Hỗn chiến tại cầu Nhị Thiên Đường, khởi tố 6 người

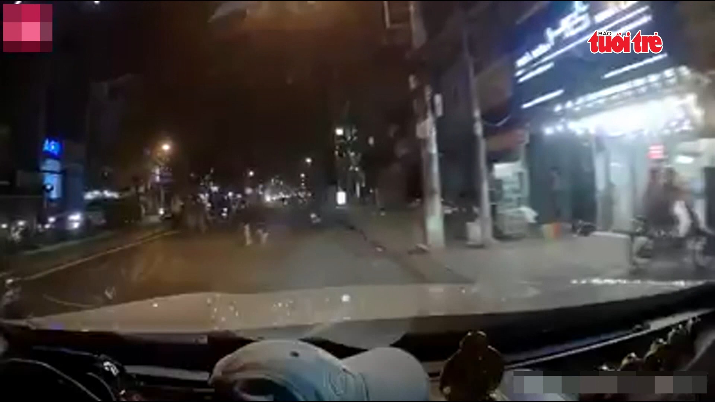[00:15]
Theo điều tra bước đầu, hai băng nhóm trẻ tuổi do hai đại ca cầm đầu có mâu thuẫn với nhau từ trước.
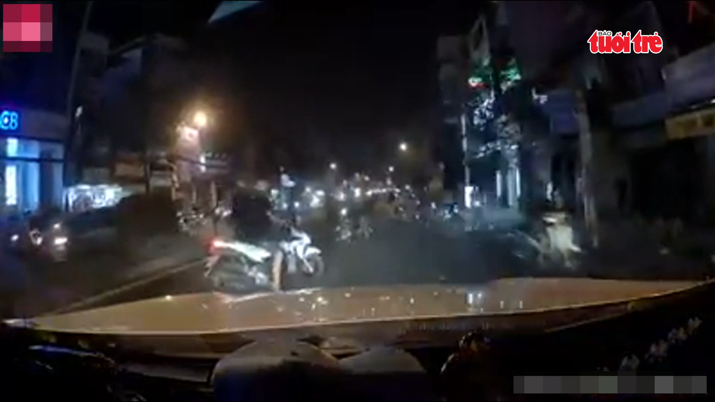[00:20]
Đến tối ngày 6 tháng 10, hai băng nhóm khoảng 60 người cầm hôn khí hẹn nhau tại khu vực Ba Đình, phường 9, quận 8 để giải quyết.